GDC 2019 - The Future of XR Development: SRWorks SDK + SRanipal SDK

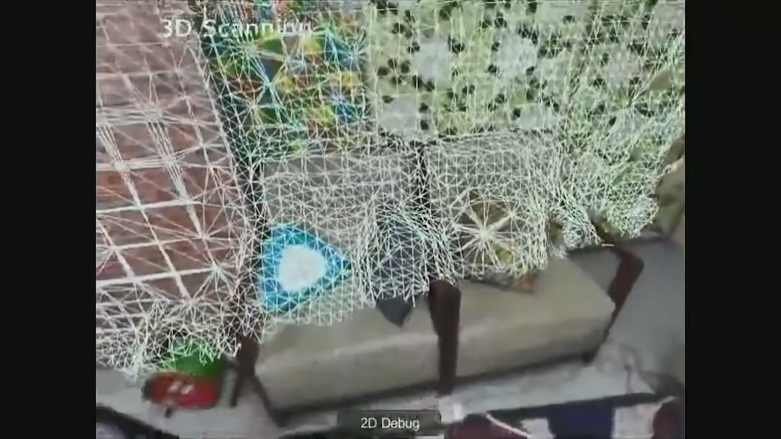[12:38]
So you can reconstruct the entire 3D environment.
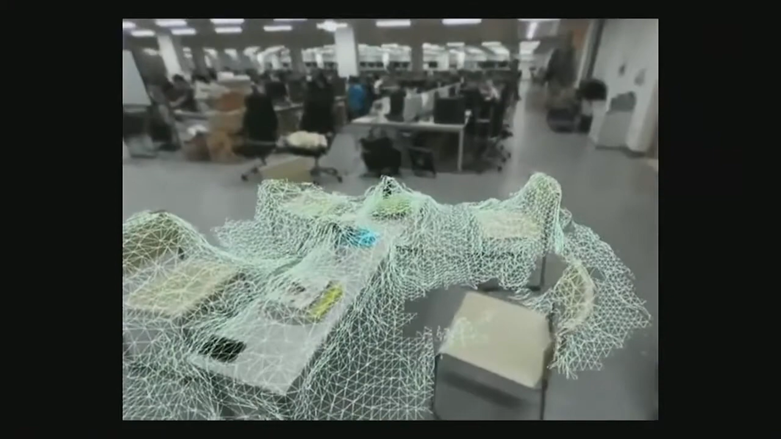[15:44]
After spatial mapping, recognize the object will be scammed out. You can use this object for your further storage development.